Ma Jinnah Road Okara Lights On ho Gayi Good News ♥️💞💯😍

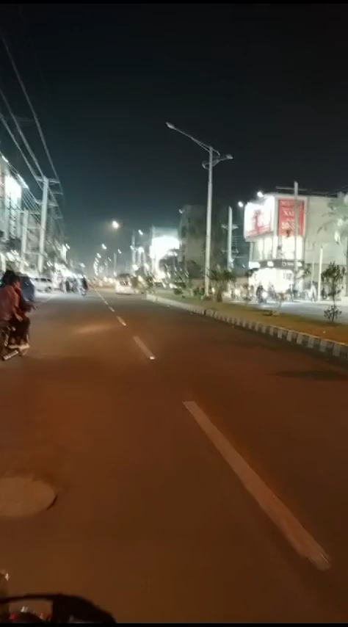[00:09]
نے بڑی کوشش کی تھی بڑی آواز اٹھائی تھی میں نے سلمان شیخ نے اپنا اکارا اور اکارا نیوز پہ کہ جناب یہاں پہ اپنے روڈ بھی بنا دیا پول بھی کھڑے کر دیئے لائٹیں بھی نصب کر دی تو ان کو روشن کب کرنا ہے تو بلاخر ان کے کنیکشن ہو گئے اس کی ویڈیو بھی سلمان شیخ نے بنائی اور مجھے بھی انہوں نے شیئر کر دی تو میں نے بھی اپنے پیج اور گروپ میں لگا دی
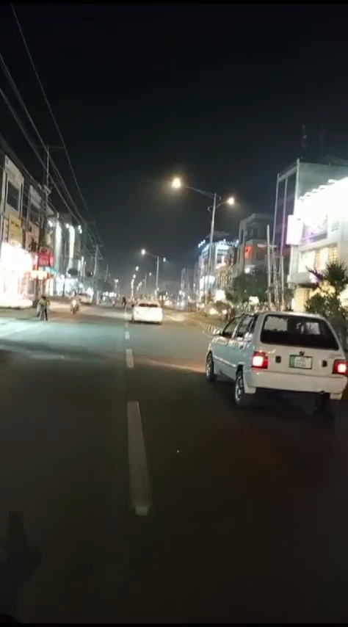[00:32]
تو آج جب ہم یہاں پہ آئے ہیں تو ہم نے دیکھا کہ یہاں کی لائٹس جو ہیں وہ جل رہی ہیں خوشی ہوئی
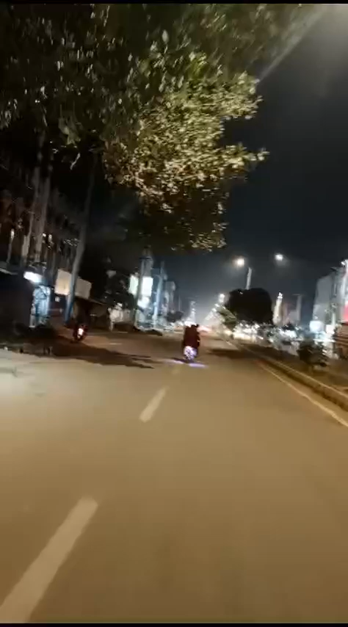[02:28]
بھی کروائیں زر اوپر کر کے یلو لائٹس لگی ہوئی ہیں یہ میں اچھا لگا بہت خوشی ہوئی چلے لات ادا جتنے بھی فنکشن کیے پروگرامز
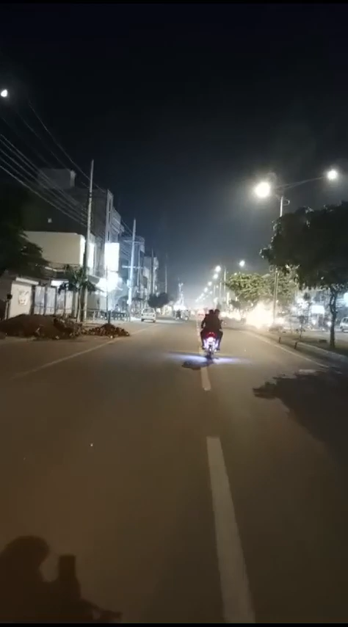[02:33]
کی اس کے بعد یہ لگ گئی لائٹس چل پڑی تو خوشی ہوتی ہے باقی آپ کے سامنے آپ بھی وزٹ کریں تاکہ آپ خود پر خود اندازہ لگا سکیں اس سیس کا وزٹ کرنے کے بعد کہ آپ کو کیسی لگی لائٹس
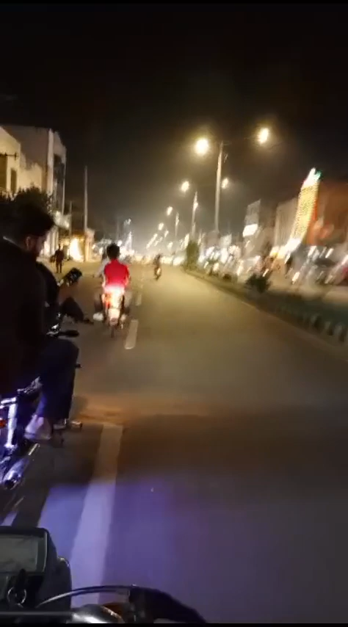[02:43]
اپنی رائے بھی دیں گے کمنٹس بھی زازہ کریں گے اور انشاءاللہ اللہ کا فضل اوپرم سے ایسے ہی ہم اکارہ کے مسائل ہائی لائٹ کرتے رہیں گے آپ کو دکھاتے رہیں گے اور حل ہونے کے بعد بھی دکھائیں گے کہ اداروں نے اس کے اوپر عمل کیا اور پھر کیسا لگا میرا اکارہ میرے شہر میرے شہر کے روڑ تو انشاءاللہ یہ سلسلہ جاری رہے گا آپ کی دعاوں کی ضرورت ہے آپ کے کمنٹس کی ضرورت ہے تو مجھے اور سلمان شیخ کو دیجئے احمی جنار روڑ سے اجازت انشاءاللہ اگلی ویلاغ میں کسی اور جگہ پر ملتے ہیں کسی اور جگہ آپ کو وزٹ کرواتے ہیں